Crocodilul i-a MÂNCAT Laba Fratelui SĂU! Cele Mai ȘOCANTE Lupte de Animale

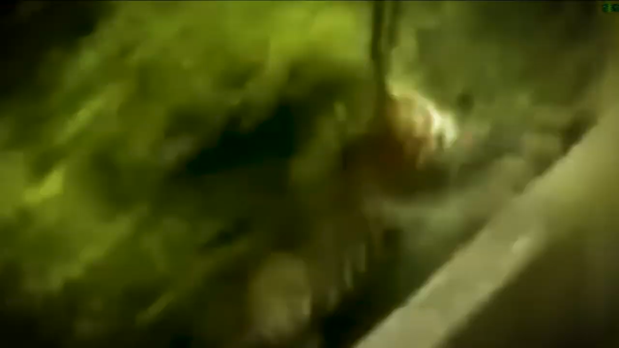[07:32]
Vedeți cum cel mai rapid prădător a observat o familie de mistreți.